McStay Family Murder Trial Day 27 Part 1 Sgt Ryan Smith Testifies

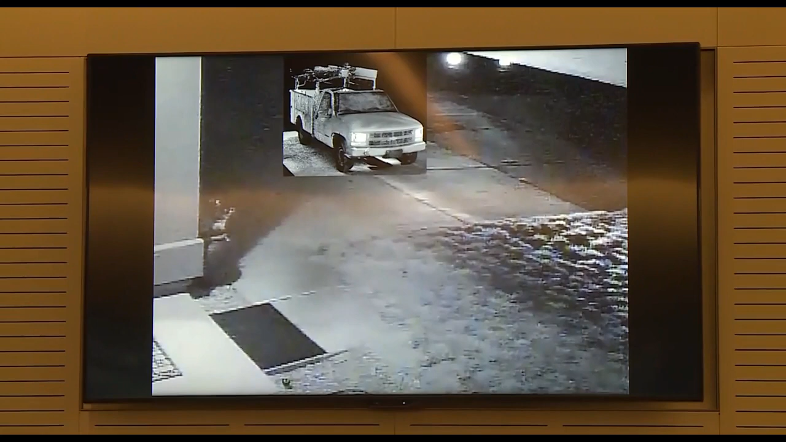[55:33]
Merritt's truck placed into the video, or placed into the picture. Showing you exhibit 937, do you recognize that? Yes, sir. Please describe it for us. This is, again, Jennifer Mitchell's video surveillance. This is a screen capture of when the truck is almost passed through the entire frame and the brake lights were illuminated,
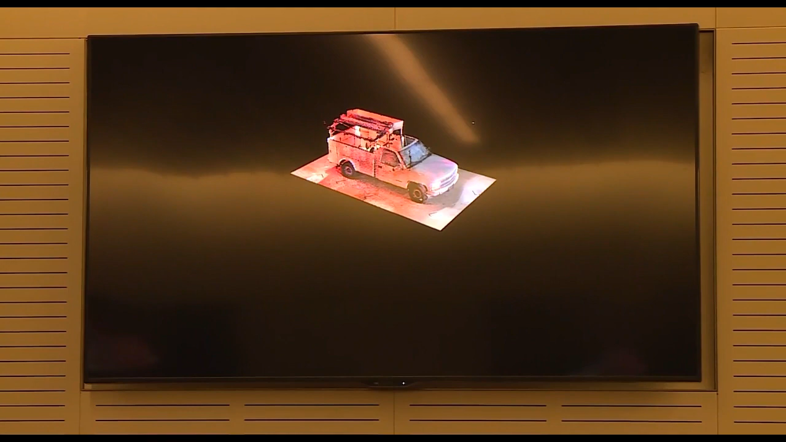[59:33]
So this is the data that we can pull out after we do the scans to create the 3D model. And this photograph specifically
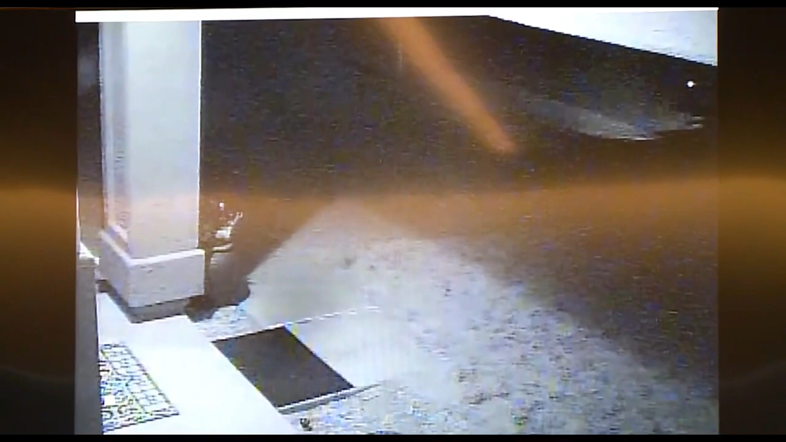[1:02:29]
This is just from the Mitchley video when the brakes are applied on the vehicle? Yes, sir.
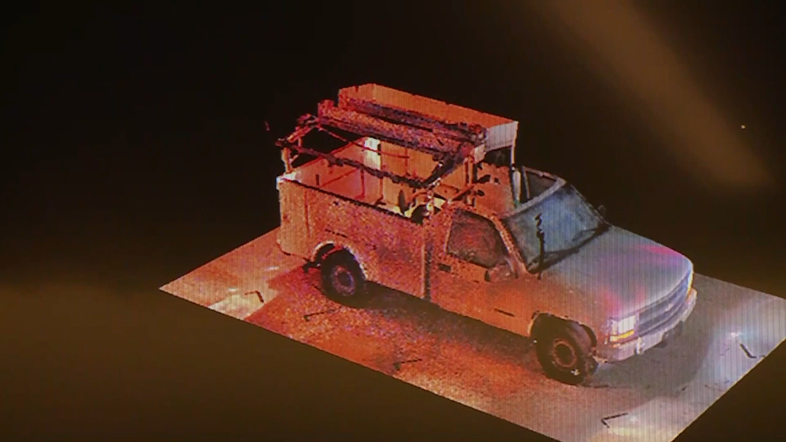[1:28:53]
Correct, as well as over the cab of the vehicle, you can see a void as well. Perfect. And the ferrule scan, when you do these,
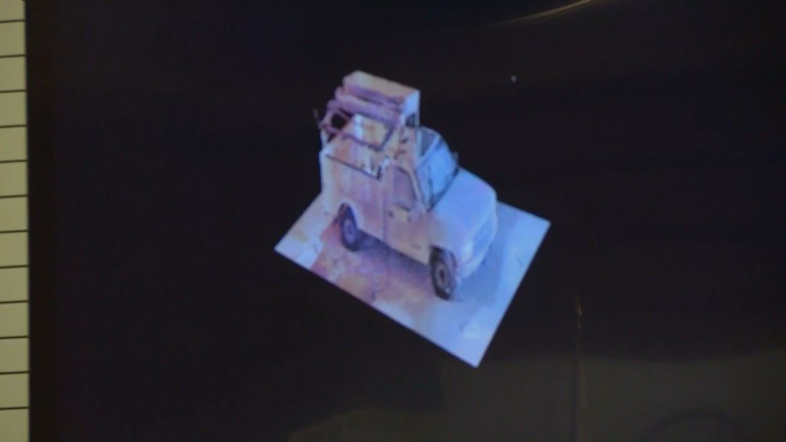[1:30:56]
And for the record, the witness is pointing to the top left edge of the side panel of the truck, which would be to the farthest left of the picture.
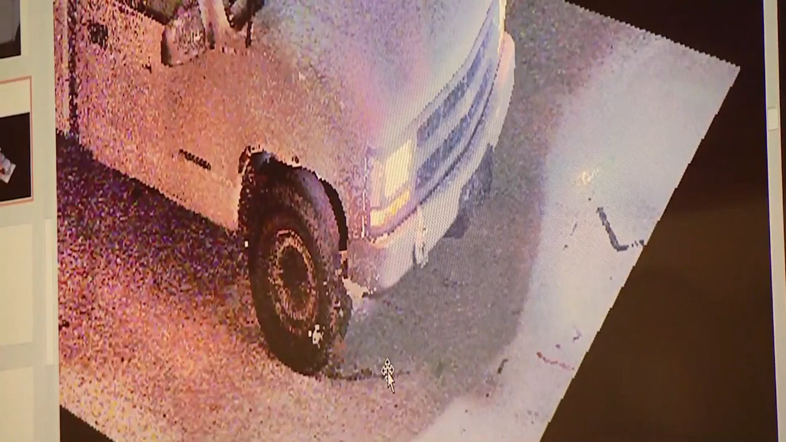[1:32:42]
So if you were to see the headlights in the Midgley video, you would expect to see that parking light sticking out a little bit further from that side, correct?